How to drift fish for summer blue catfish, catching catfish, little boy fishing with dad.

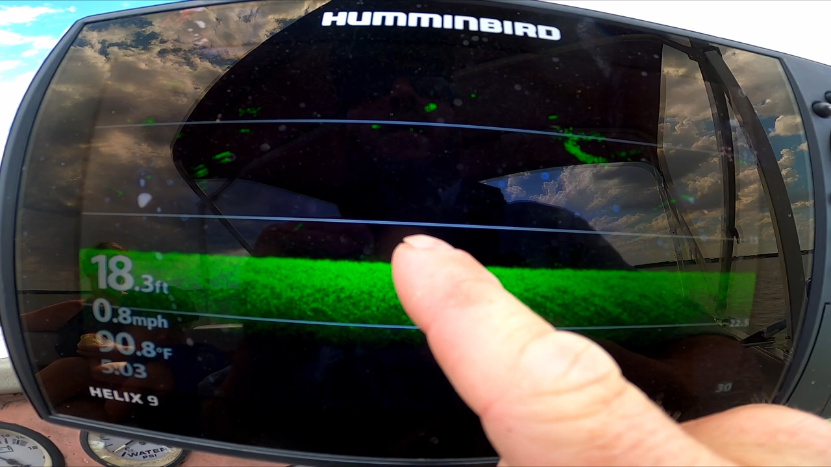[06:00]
On screen: depth 18.3 ft, speed 0.8 mph
Here, the bones in the head reflect different, and then that's down through the tail. But that right there is what it looks like on your depth finder.